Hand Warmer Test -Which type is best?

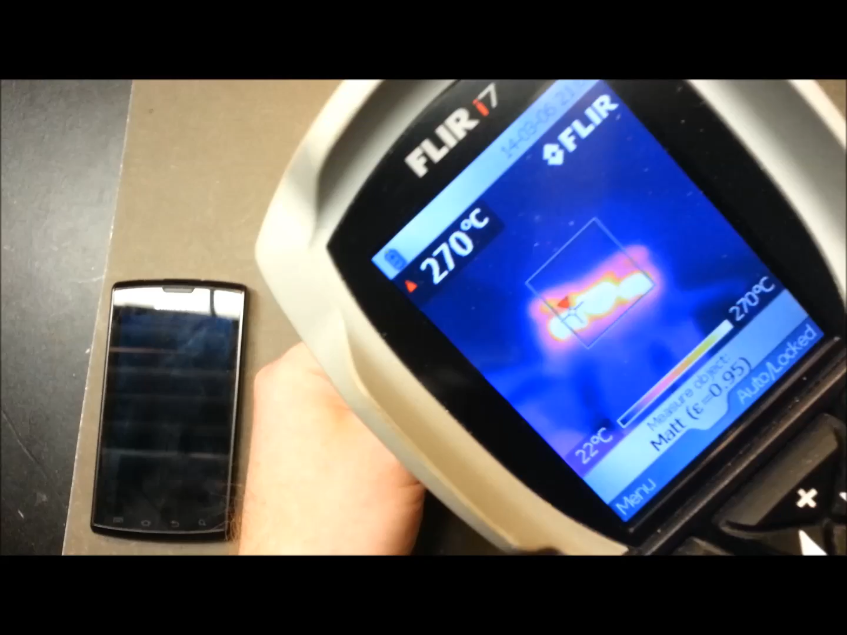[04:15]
On screen: max 270°C, scale top 270°C, scale bottom 22°C
looks like we're running about 270 degrees C I'm not going to compensate for emissivity of
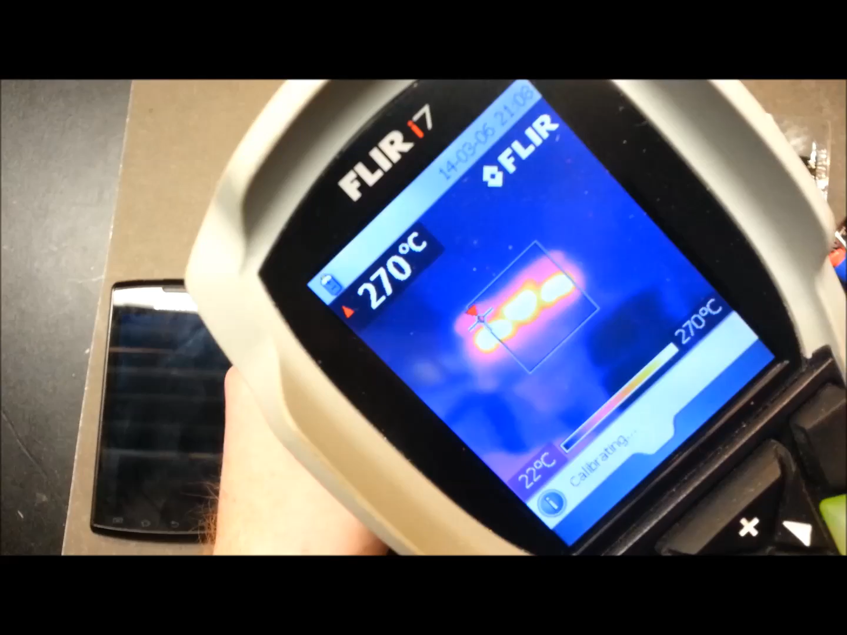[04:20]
On screen: max 270°C, scale top 270°C
materials etc on here so the purists out there with some infrared knowledge
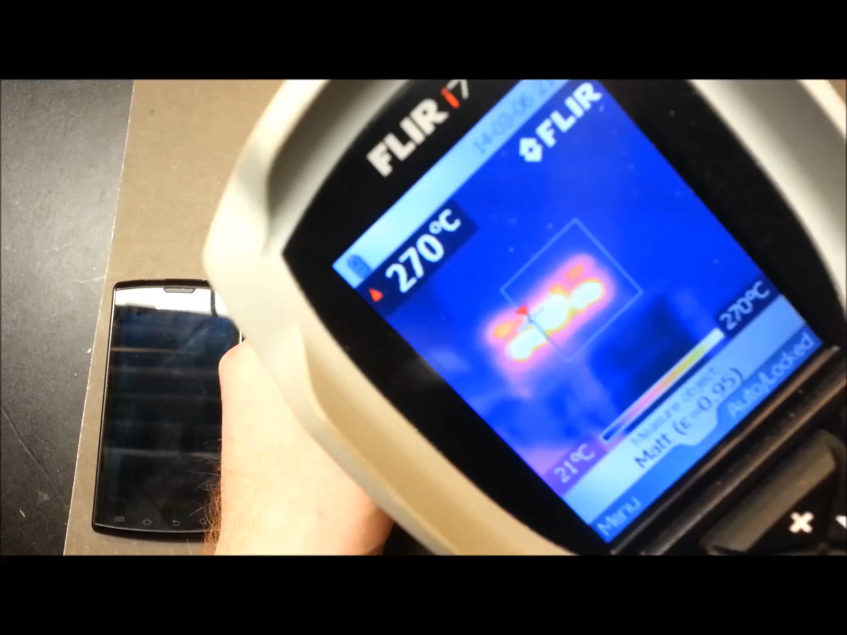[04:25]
On screen: scale top 270°C, scale bottom 21°C
might pick it apart a bit but this is a relative study so we'll just leave
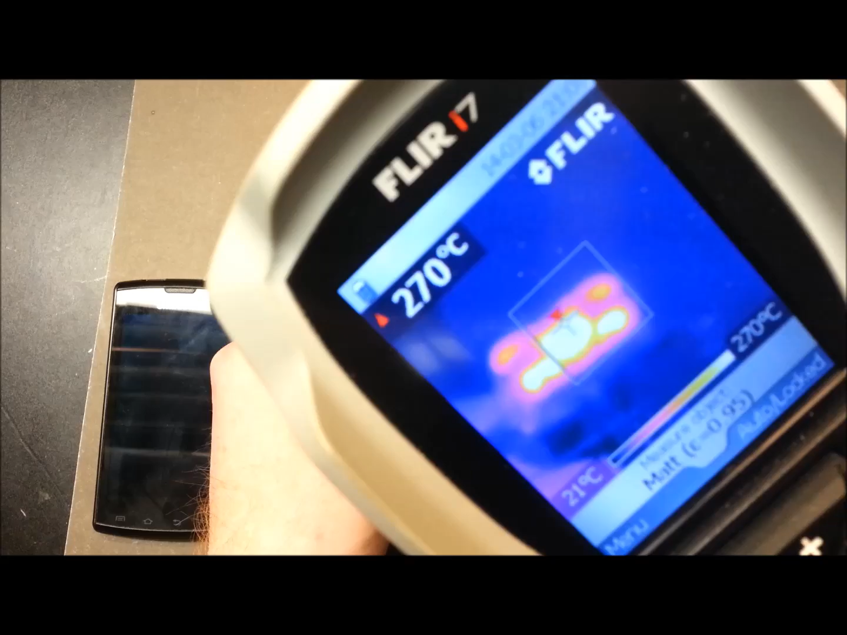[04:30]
On screen: spot 270°C, scale top 270°C, scale bottom 21°C
everything kind of out of ranging so we're lit there we'll close it back up and if I can find what I did with it there's a nifty little velvet case that it comes with
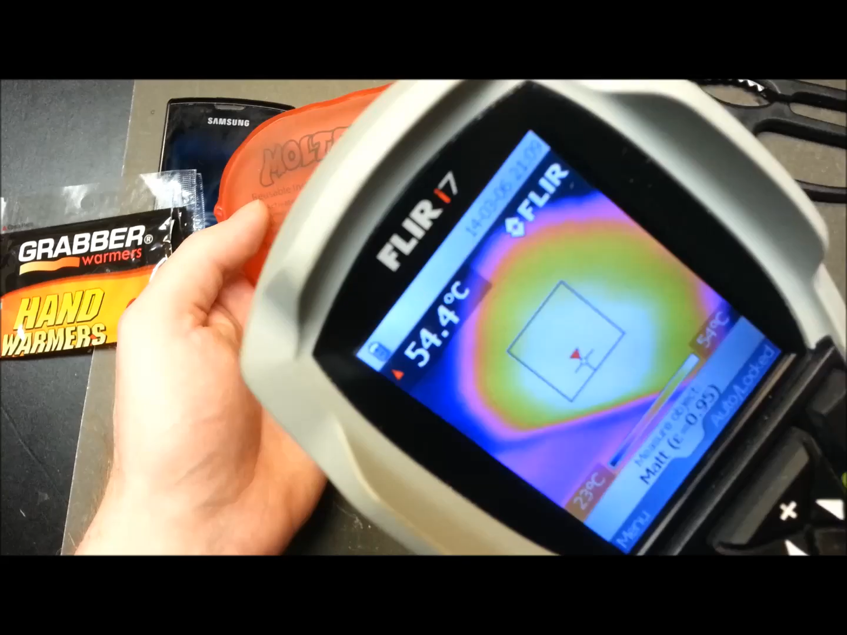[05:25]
On screen: spot 54.4°C, scale top 54°C, scale bottom 23°C
out and we can see an immediate expansion across the across the unit and I
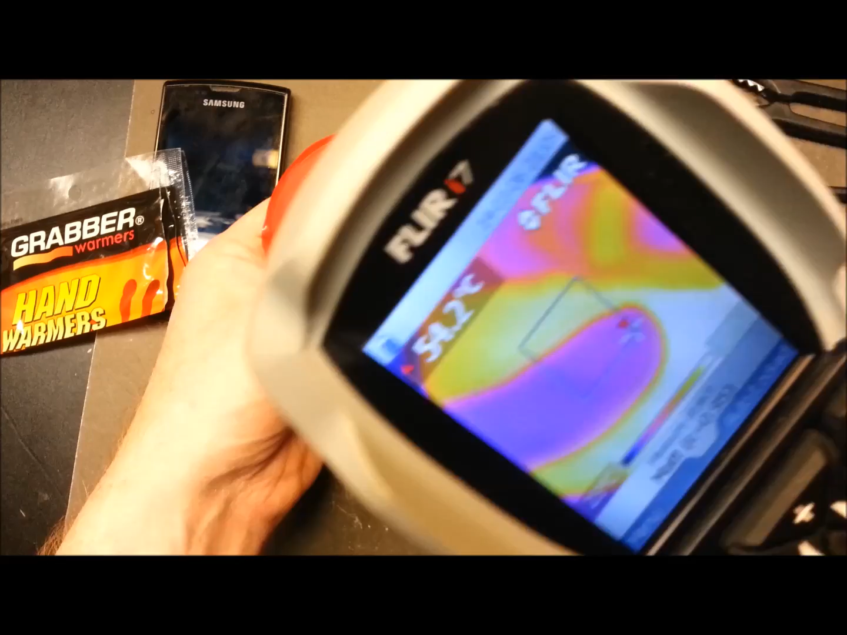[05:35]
can assure you this is generating heat now so what we'll do
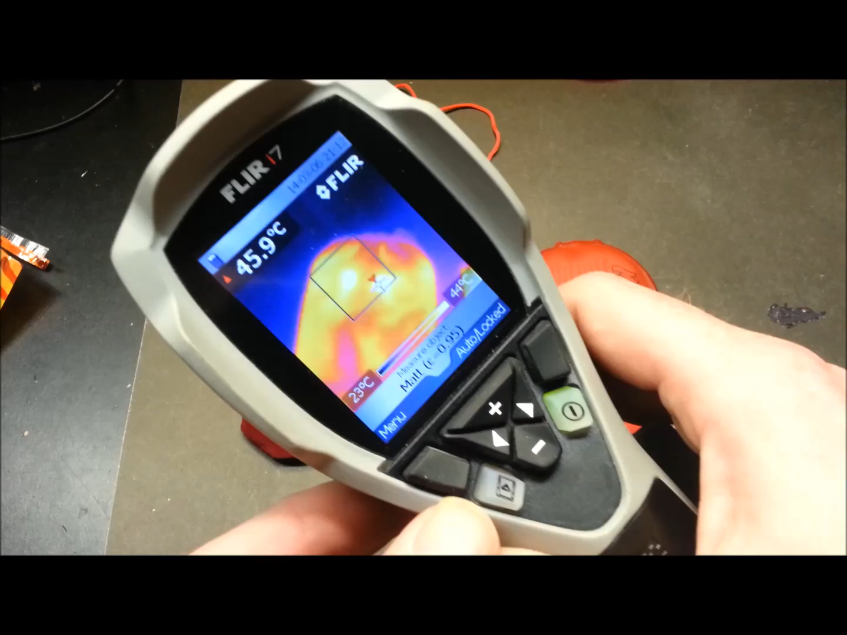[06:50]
On screen: spot 45.9°C, scale top 44°C
through the bag which hasn't fully heated yet where it's about 47 Celsius here's our little disposable one let's see we can get this a little better on camera
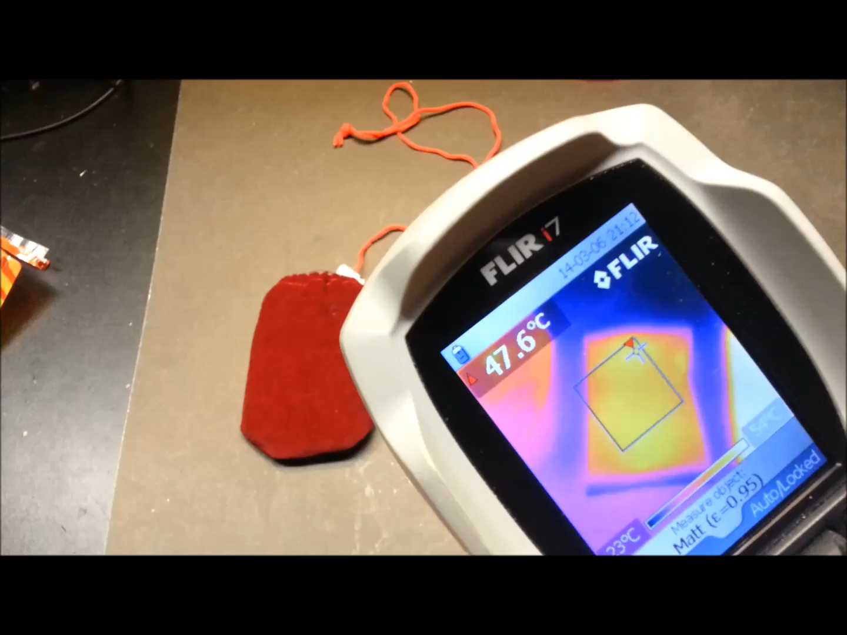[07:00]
looking around 47 Celsius and then our kind of monster here the reusable one we're in the neighborhood of 55 degrees ish and this thing is just rocking along so we're gonna give this a little bit of time
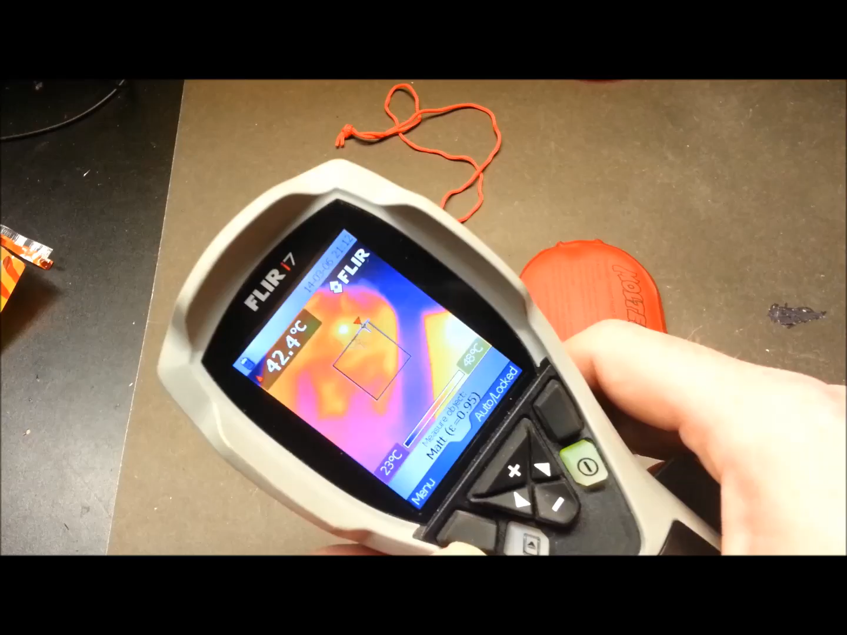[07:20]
On screen: spot 42.4°C, scale bottom 23°C
and I'll come back and we'll do some periodic updates and we'll just see what we get here